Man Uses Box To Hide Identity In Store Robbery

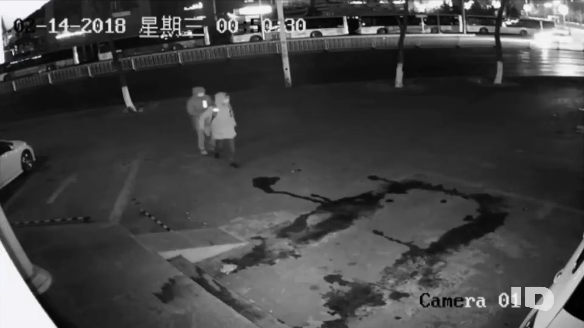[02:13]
In China, a surveillance camera shows two men nonchalantly walk up to a building with bricks in their hands.